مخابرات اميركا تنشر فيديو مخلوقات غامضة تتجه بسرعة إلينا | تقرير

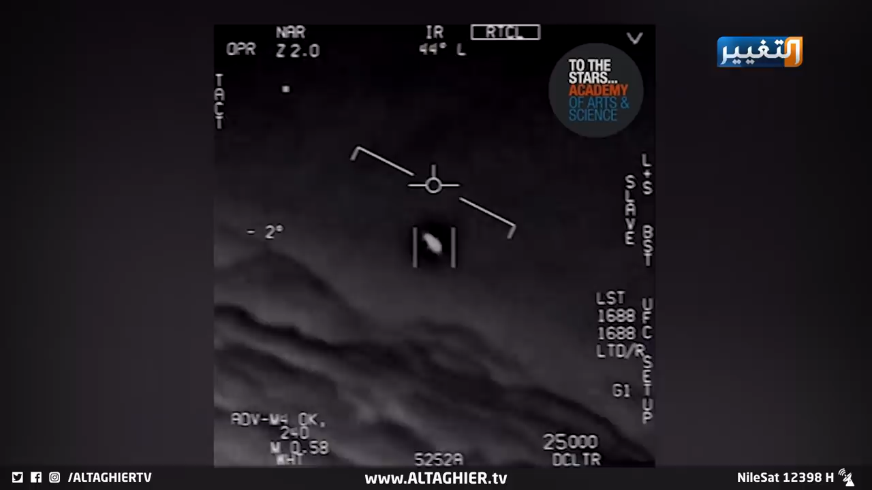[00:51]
بوجود دول أخرى قد صنعت أجسام غريبة تهدد أمن أمريكا القومية الجسم الغريب في الفيديو يظهر دون أجنحة يدور بشكل سريع ويحلق في الفضاء لساعات أو ربما لأيام لكن مسؤولين كشفوا عن نية الحكومة الأمريكية إصدار تقرير رسمي مرتقب للغاية يكشف القليل من لغز المقاطع المصورة حيث لم يعثر على دليل على وجود نشاط خارج كوكب الأرض لكنه لم يستبعده أيضا